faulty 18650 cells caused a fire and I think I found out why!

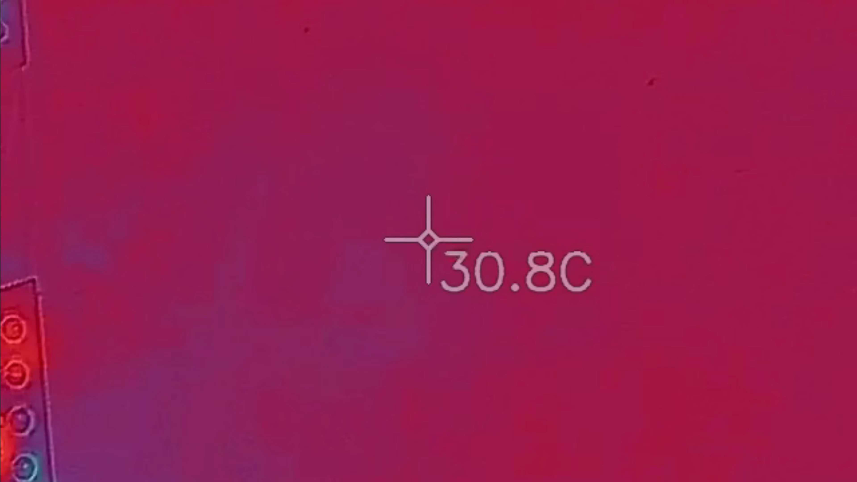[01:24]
On screen: spot 30.8°C
So we've got a cell here that's hot.
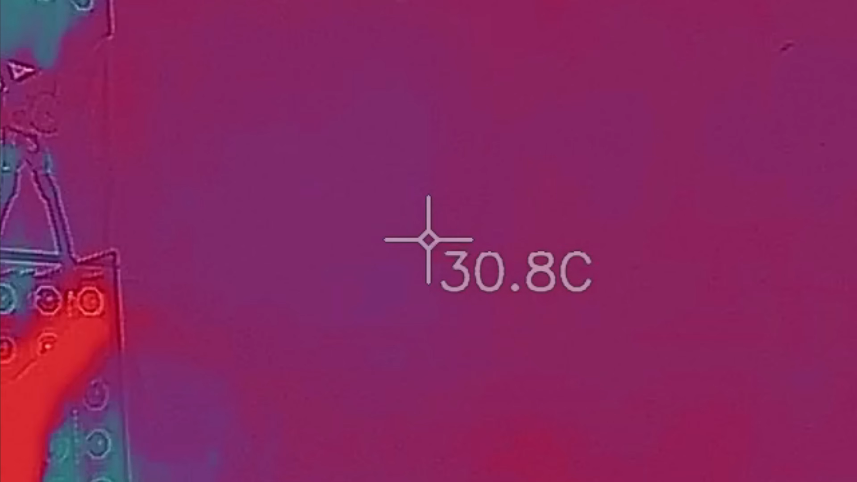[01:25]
On screen: spot 30.8°C
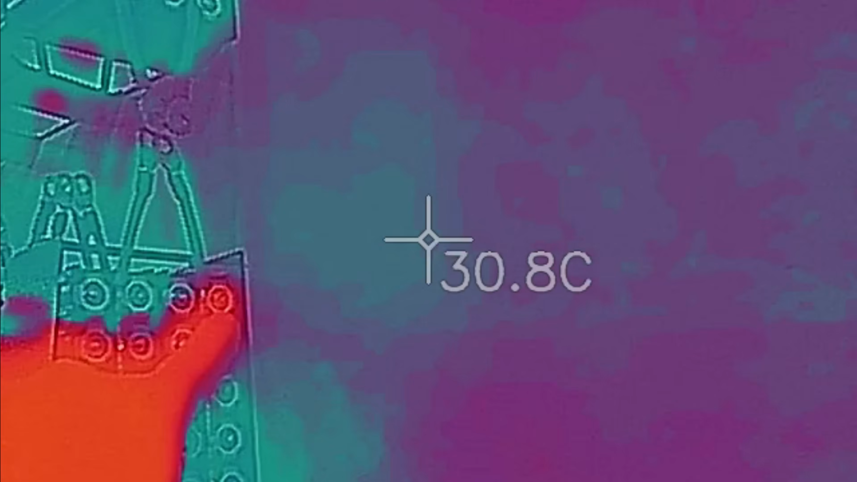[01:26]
On screen: spot 30.8°C
Now when I say hot, it's only a couple of degrees hotter
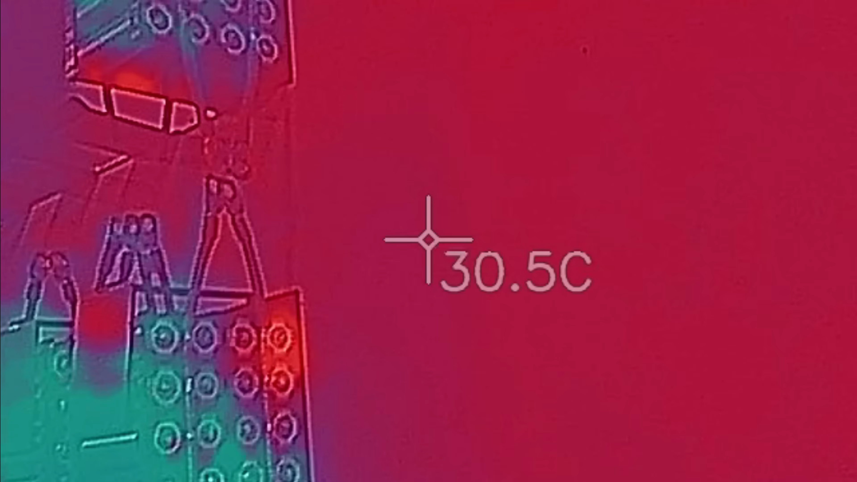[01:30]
On screen: spot 30.5°C
and that one's fine.
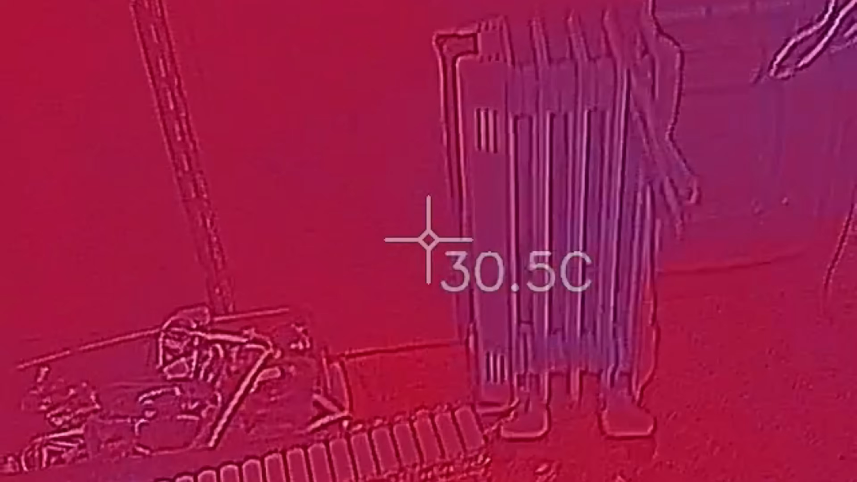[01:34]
On screen: spot 30.5°C
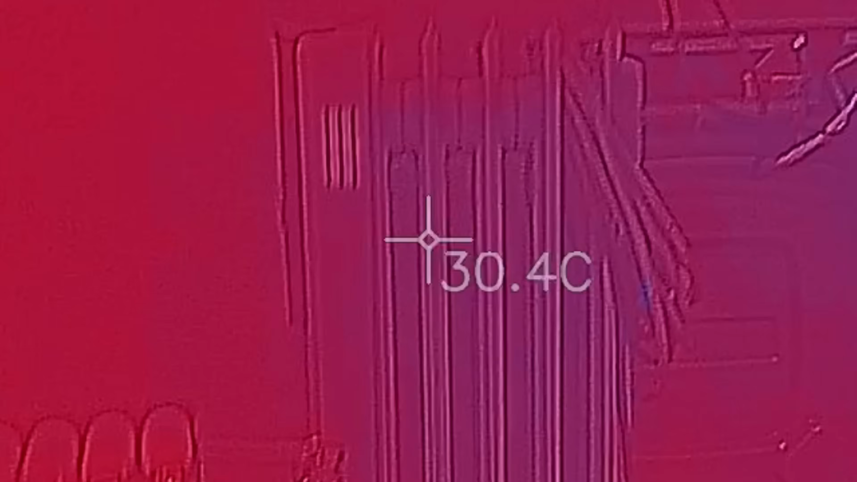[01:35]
On screen: spot 30.4°C
This one here appears to be a little warm down the bottom corner there.
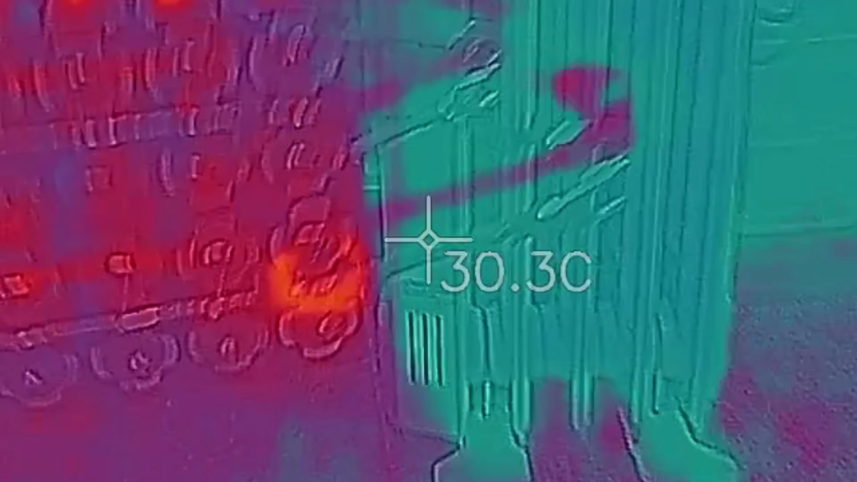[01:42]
On screen: spot 30.3°C
So we've got a cell that's hot there.
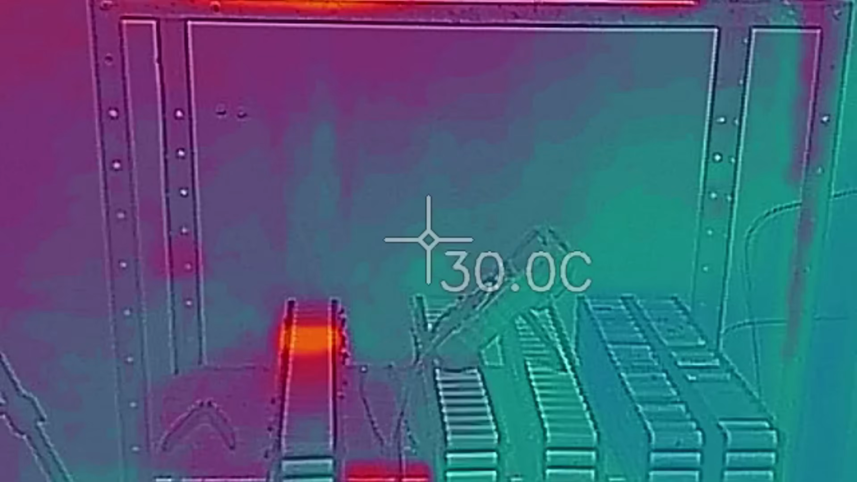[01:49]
On screen: spot 30.0°C
Again, I'm going to reiterate that this is only a couple of degrees hotter.
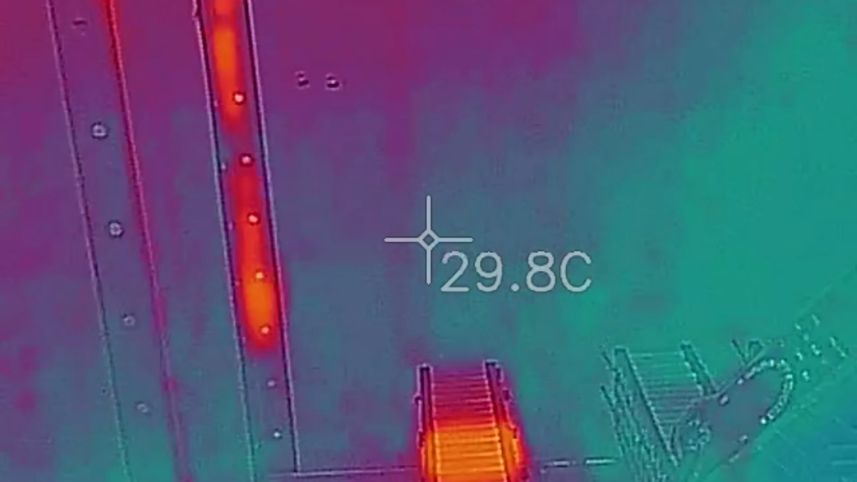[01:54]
On screen: spot 29.8°C
It's not dangerous at this stage.
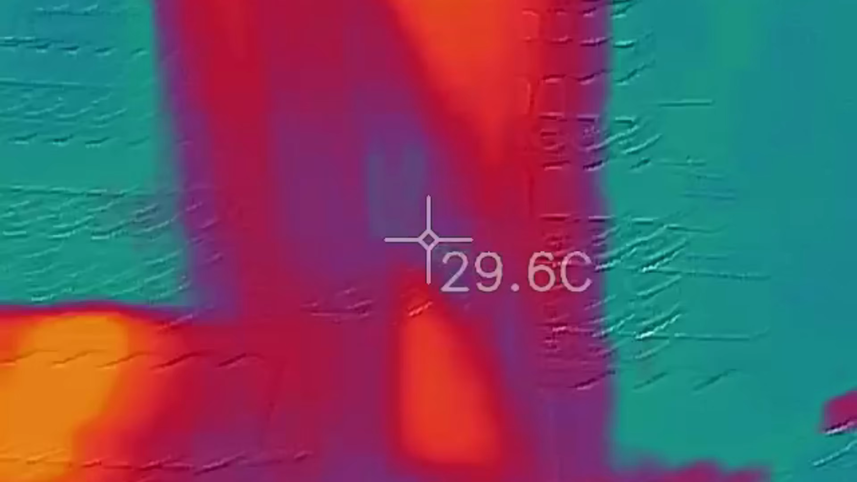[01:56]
On screen: spot 29.6°C
And they are not staying here for anything longer. It takes me to do this video as quick as I can.
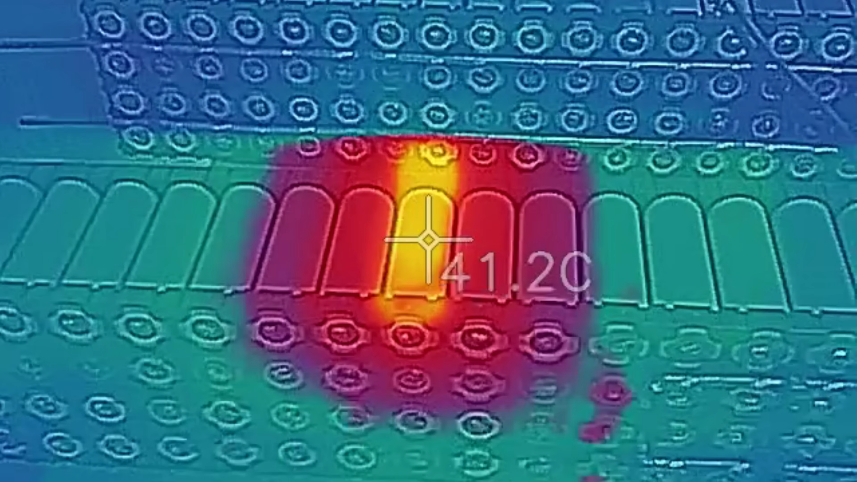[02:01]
On screen: spot 41.2°C
Uh, so that's 40 degrees there. And that's 30 degrees.
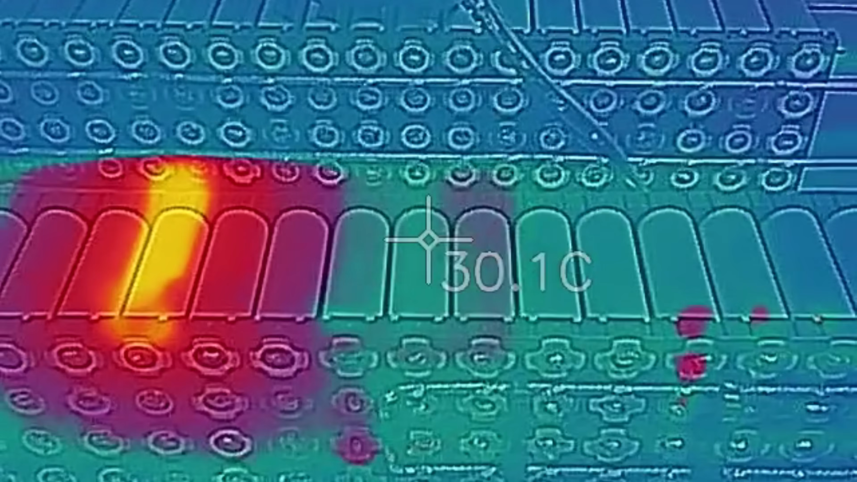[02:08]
On screen: spot 30.1°C
That was only, that was reading much less than that before.
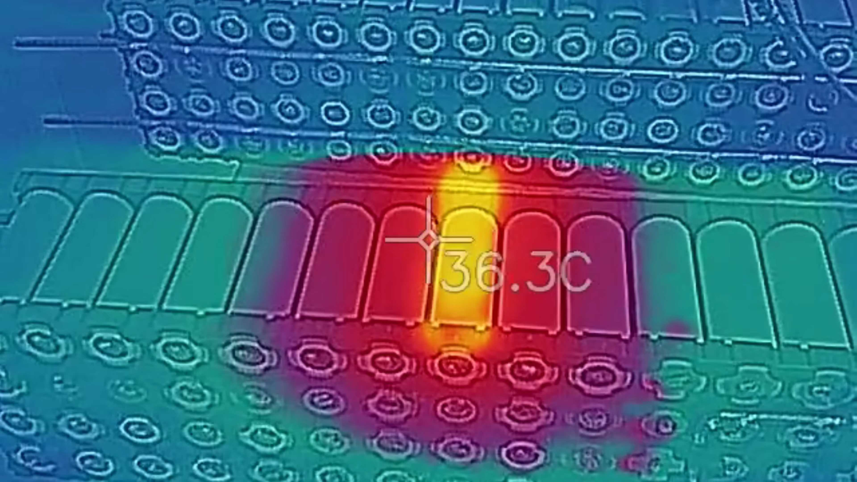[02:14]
On screen: spot 36.3°C
But I'm, I, again, I'm not really concerned about 40 degrees.